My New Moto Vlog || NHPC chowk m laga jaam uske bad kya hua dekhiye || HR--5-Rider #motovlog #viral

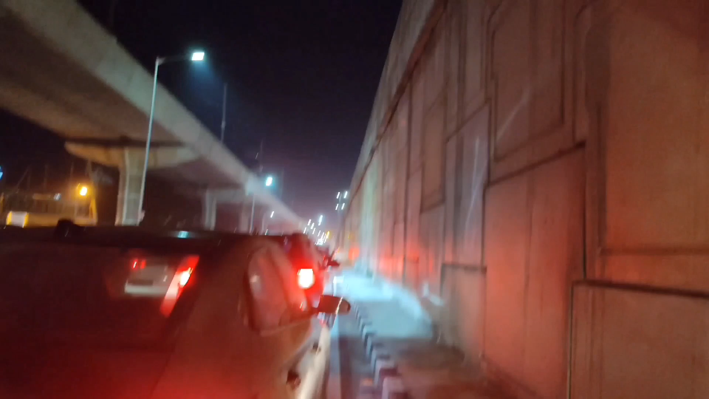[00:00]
जय श्री राम दोस्तों, स्वागत है आप लोगों का नए ब्लॉग में। ये देखिए अनुज पीछे चौक पर कितना तगड़ा जाम लगा हुआ है। आज क्यों लगा, क्या हुआ पता ही नहीं, बहुत ही देर से जाम लगा हुआ है।
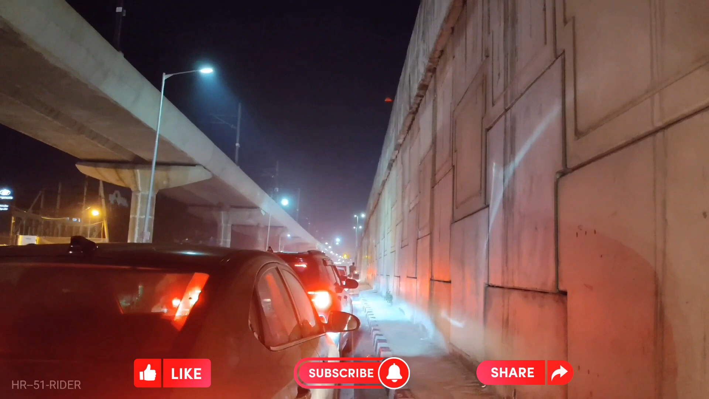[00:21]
देख सकते हैं आप लोग कितना लंबा जाम है।
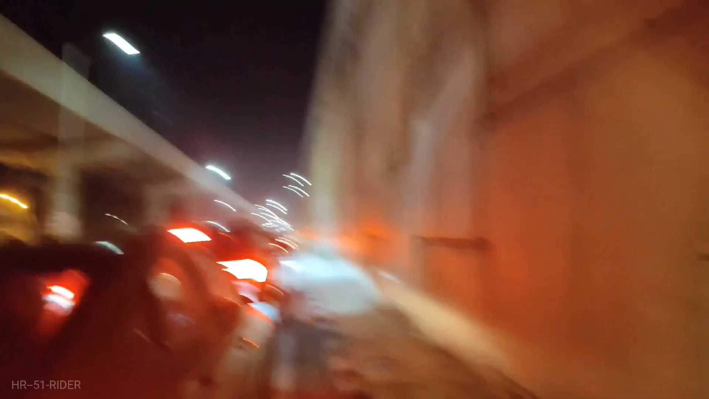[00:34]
खुलेगा कोई पता ही नहीं। यह NHPC चौक का अंडरपास, इससे थोड़ा सा आगे जाके है NHPC चौक मेट्रो स्टेशन।
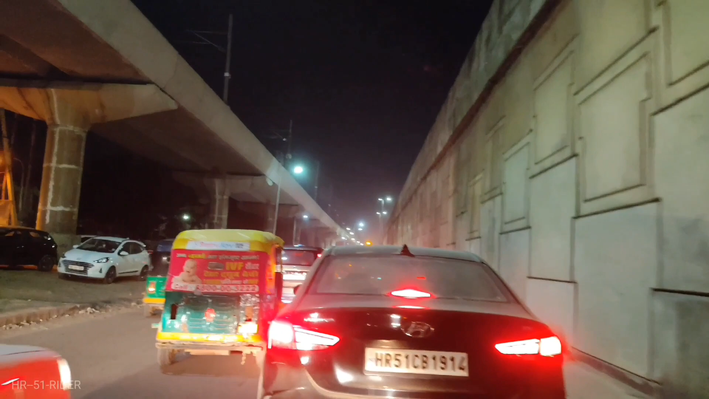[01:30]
दोस्तों ये जाम यही नहीं ख़त्म है, ये ग्रीन फील्ड अंडरपास फाटक पूरा जाम है ग्रीन वैली तक। बाकी आप लोगों को दिखा रहा हूँ, मैं दिखाता रहूँगा, कंटिन्यू रहिए मेरे साथ।
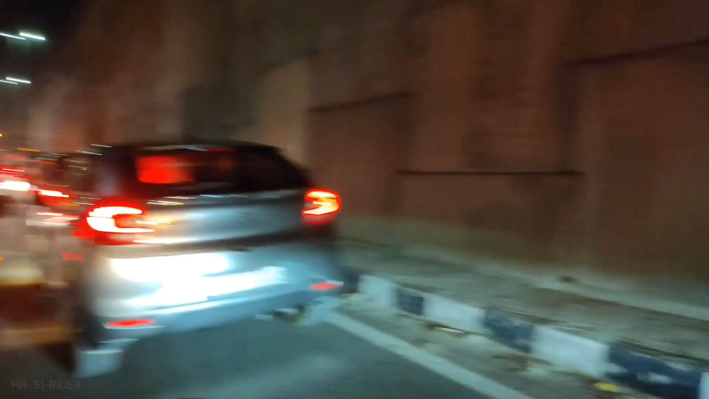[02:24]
जाम मैं तो फर्स्ट टाइम देख रहा हूँ इस साइड,
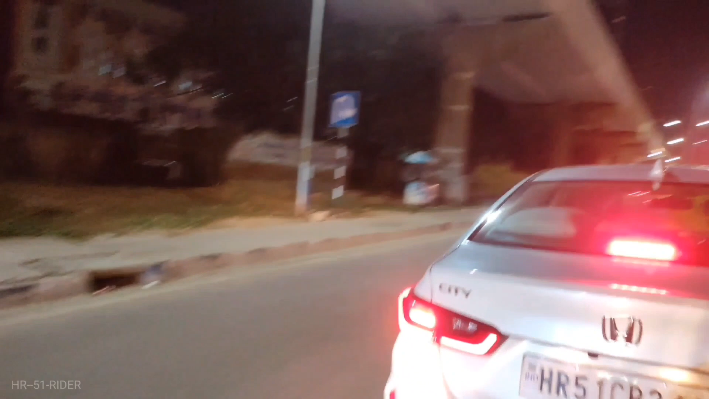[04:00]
तो इस जाम के अंदर अगर रहेंगे बीच में तो फंसे ही रहेंगे। ये दीजिए इधर से निकल गए, ये देखिए जाम,
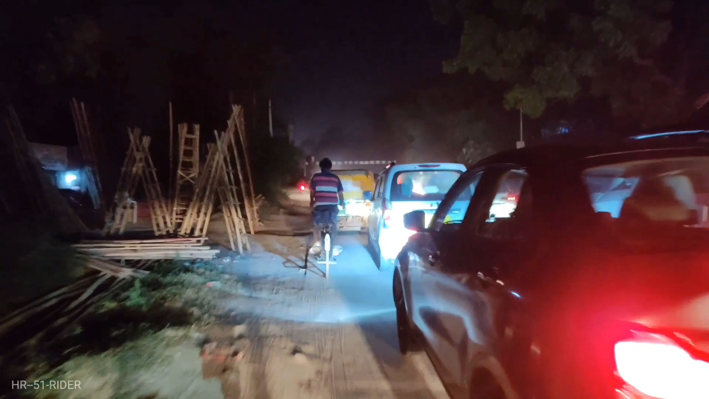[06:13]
सॉरी ग्रीन फील्ड अंडर पास, क्योंकि यहाँ भी जाम पूरा लगा हुआ है।
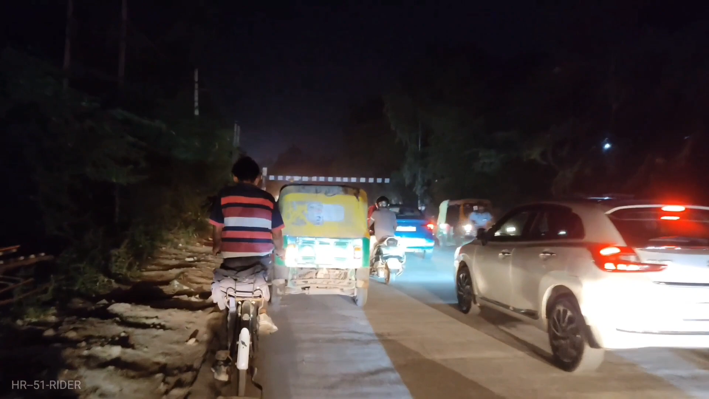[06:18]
ये एक से डेढ़ किलोमीटर का लंबा जाम है।
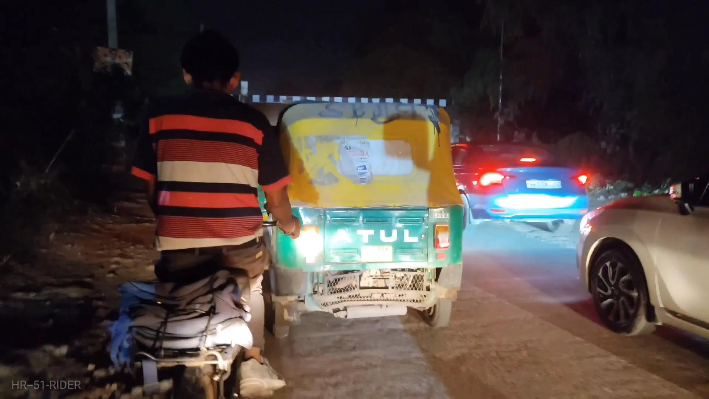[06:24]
अभी आपने स्टार्टिंग से देखा ही है, तो मैंने बीच में से बनाया था,
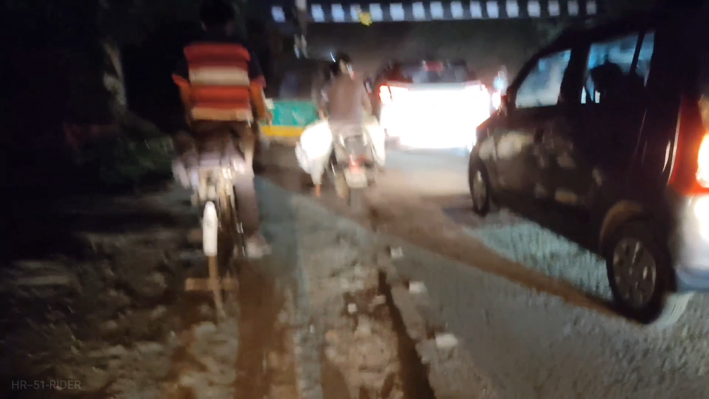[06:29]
बीच में से वीडियो शुरू की थी, स्टार्ट की थी, इसलिए पूरा जाम आ नहीं पाया।
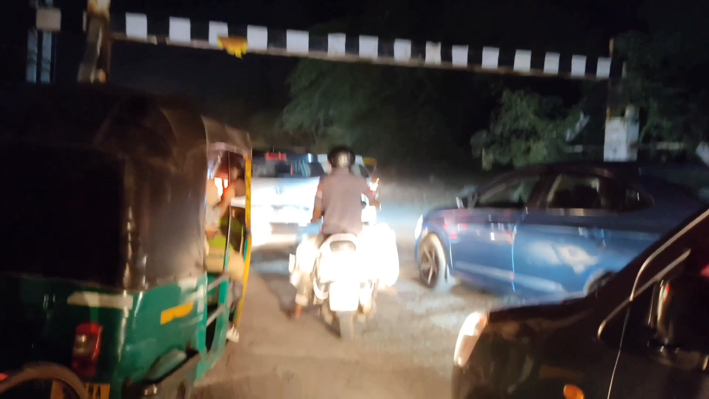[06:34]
फिर भी देख लिया, आपको अंदाज़ा हो ही जाएगा ये देख कर के कितना लंबा जाम है।
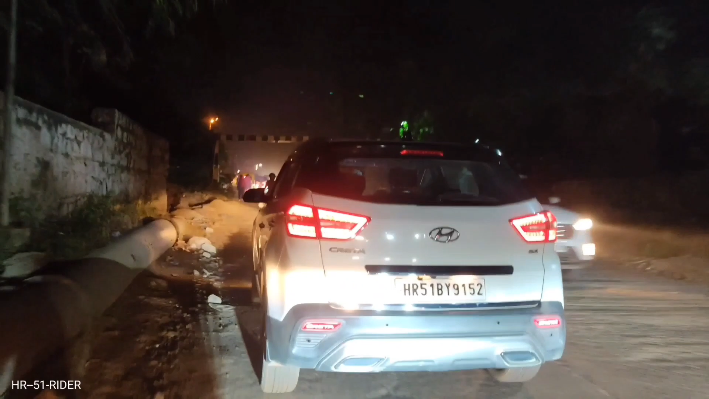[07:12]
हम क्रॉस करके आ चुके हैं अंडर पास, हम अब हम घुस गए हैं ग्रीन फील्ड कॉलोनी में।
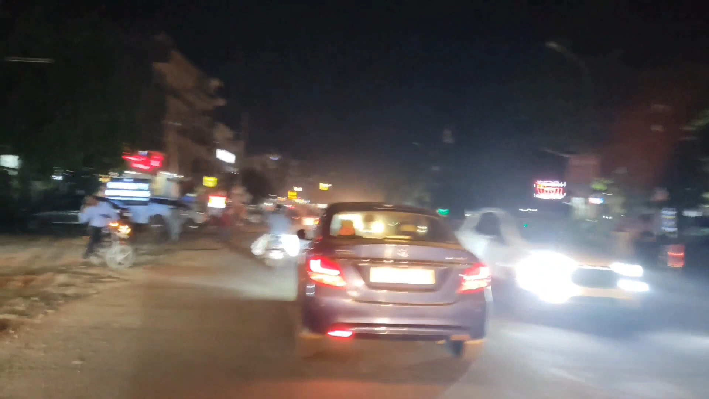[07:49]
ठीक है, रोड चालू है, रास्ता आने जाने का,
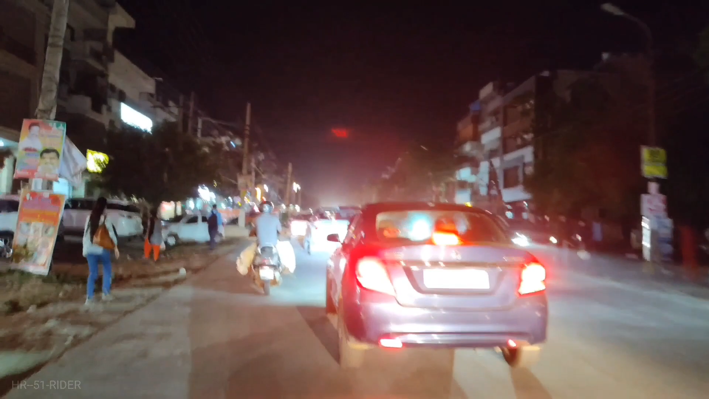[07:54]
बाईपास रोड में थोड़ा रोड है तो बिल्कुल भी नहीं।